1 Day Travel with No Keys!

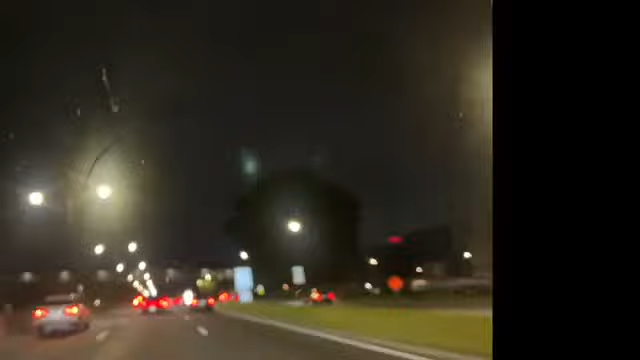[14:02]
It feels like when I'm driving in through Maryland, oh, that's why, because the speed limit is 50 on this highway. Because I'm like, why? It seems like everyone is driving so slow on the highway. But then I see it, that the speed limit says 50, so that makes sense. When I was coming here, well, when I was going to New Jersey from Maryland, I'm like, why is everyone driving so slow?
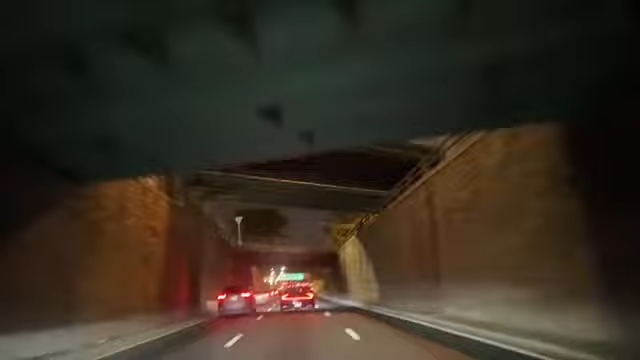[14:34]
So now I know on this highway, even though this is the main highway, this is 95.
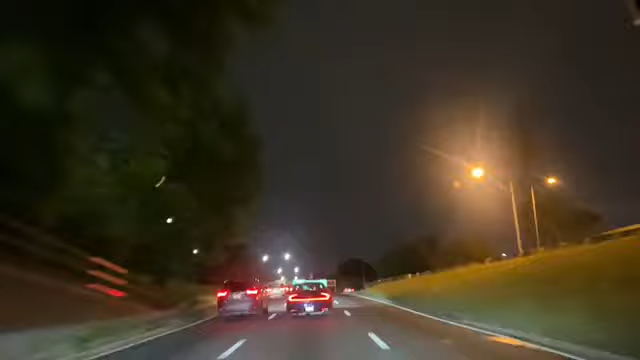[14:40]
I guess when you go through some parts of Maryland, it's only 50 miles per hour. So now I know. So I just went to this America's Best wing place.